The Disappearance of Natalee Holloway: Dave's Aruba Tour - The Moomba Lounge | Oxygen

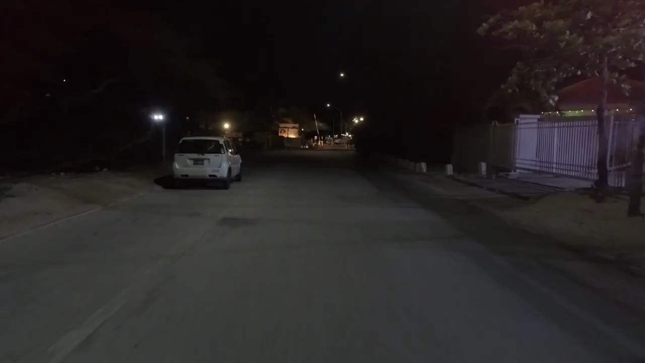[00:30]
At one time, there was a road that led from the main highway directly to the Moomba Lounge,